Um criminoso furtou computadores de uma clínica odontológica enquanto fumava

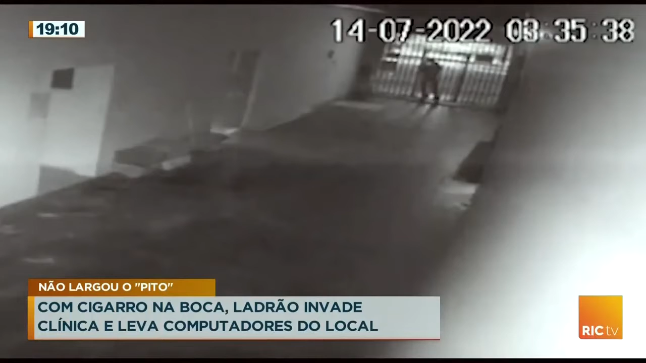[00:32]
O homem entra tranquilamente na clínica. Agachado, ele estava tão despreocupado que não se dá o trabalho nem de apagar o cigarro.
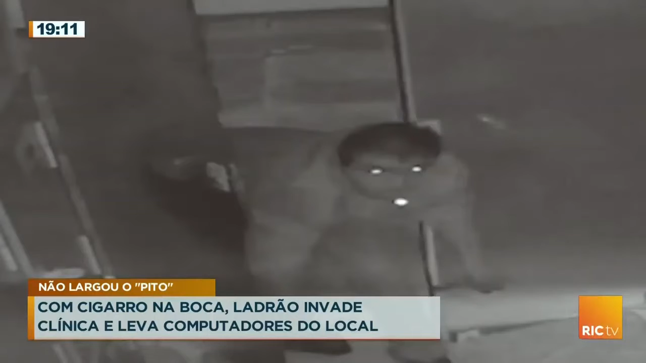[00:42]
Entra fumando mesmo e não está nem aí em esconder o rosto.
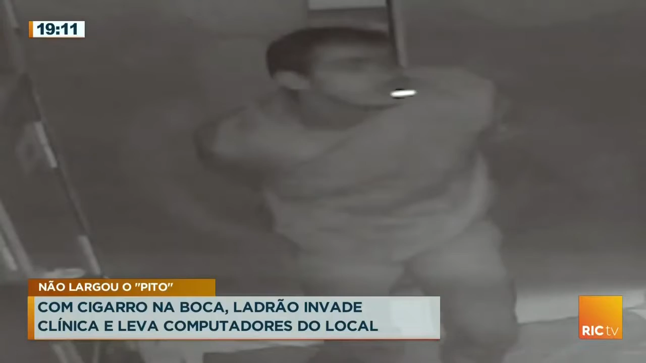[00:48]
Olha ao redor, se levanta e segue pelo corredor. Por ali encontra nas mesas vários notebooks e bem rápido ele vai desconectando um a um.